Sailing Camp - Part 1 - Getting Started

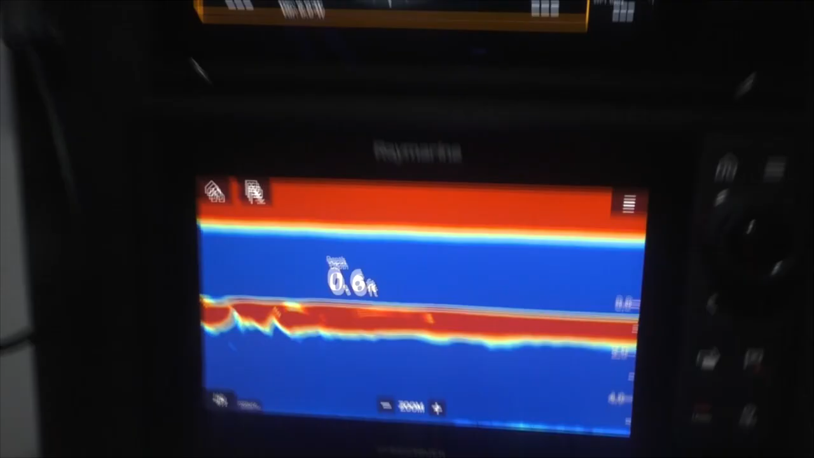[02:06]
this is why the high tide
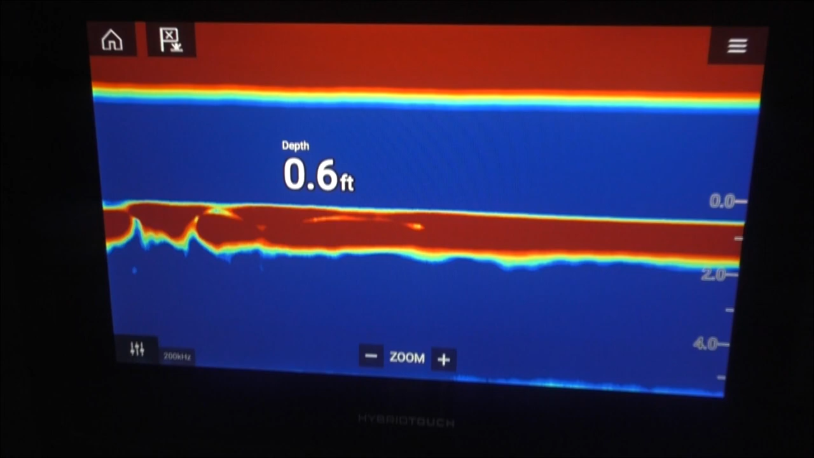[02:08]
On screen: depth 0.6 ft
is important we are only half a foot off the bottom with the keel